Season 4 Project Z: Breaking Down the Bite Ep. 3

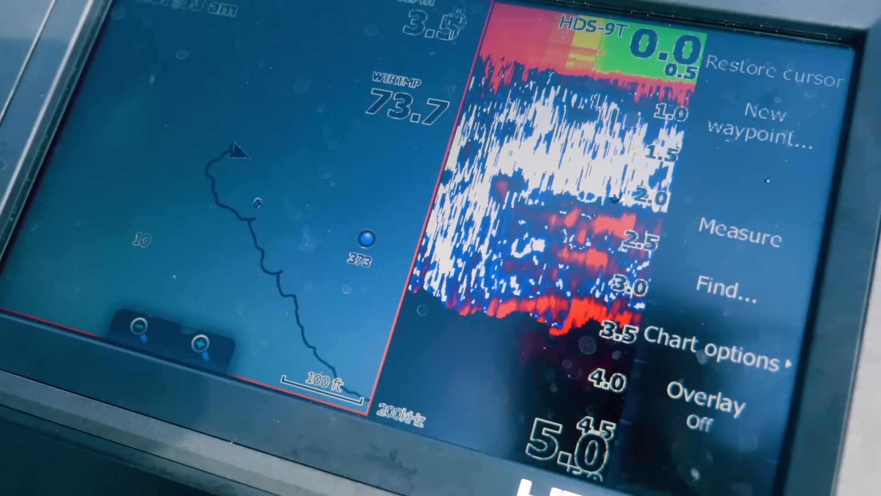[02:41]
Luke also pays close attention to his graph, looking for small depressions or ditches running through the grass flat.